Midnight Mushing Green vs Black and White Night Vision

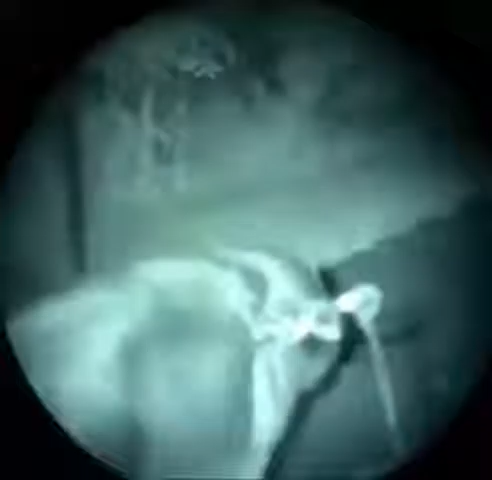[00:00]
The Generation 3 is about the latest technology but there's some some enhancements that have been created and so I've got some of the
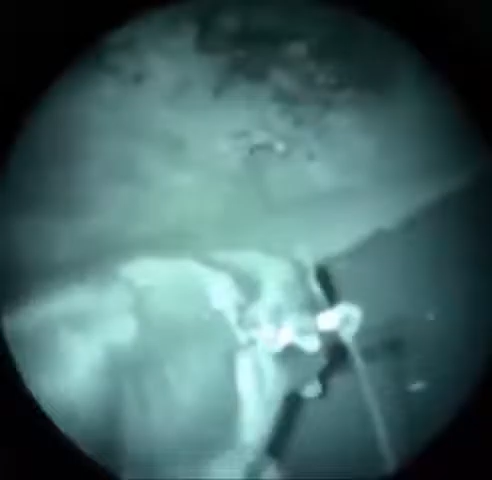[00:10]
newer equipment which you're looking through now which almost makes like a black and white picture which is kind of cool
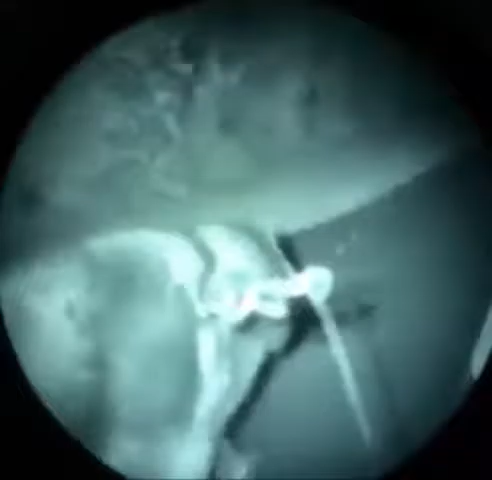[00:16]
as I was saying earlier we use the greenish one which is more traditional night vision equipment
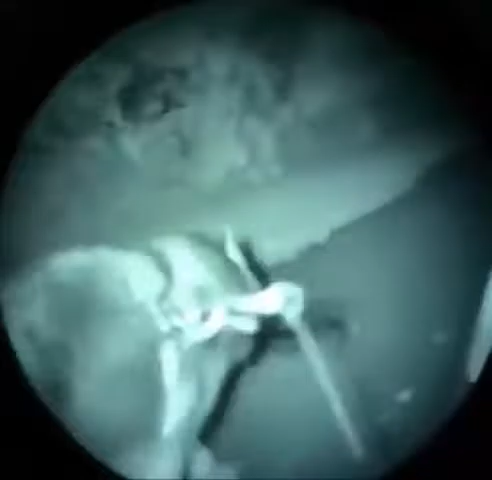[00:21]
paranormal hunting activities and I do that just to so when I look
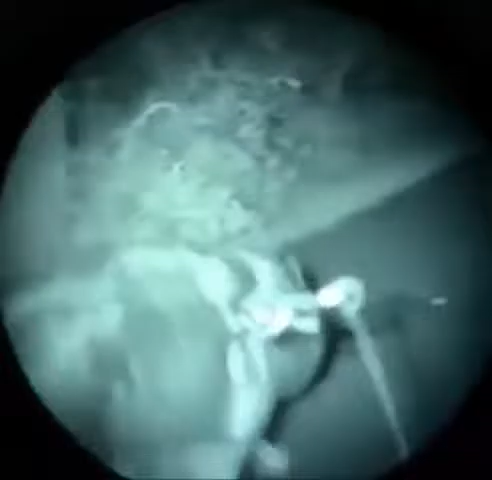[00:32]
on a midnight mushing run without ghost hunting and they see the black and white so that's basically
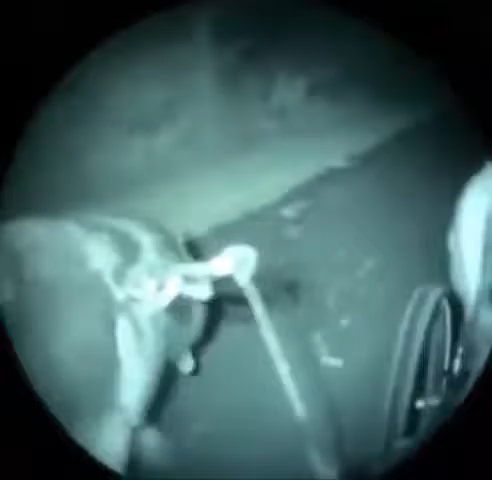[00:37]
a description there and of course this technology has moved on
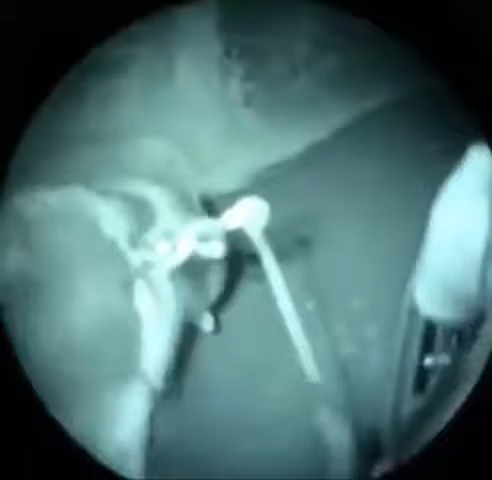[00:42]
also we've got more powerful the LED lights make it possible to have really bright
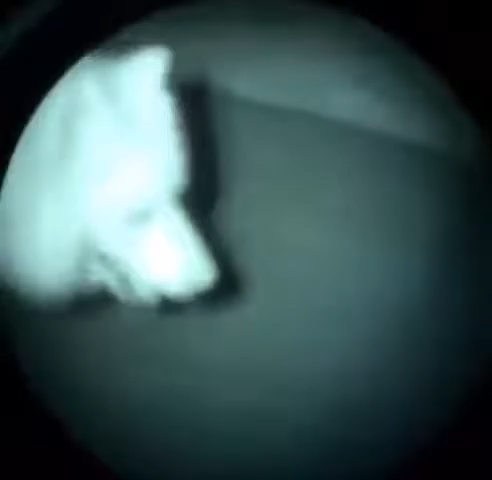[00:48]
headlights on these bikes using low energy they can be battery powered and that
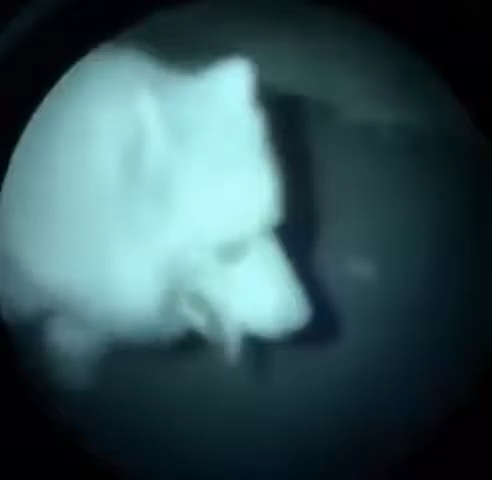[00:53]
can light our way for us too so I don't have to today wear all the night vision gear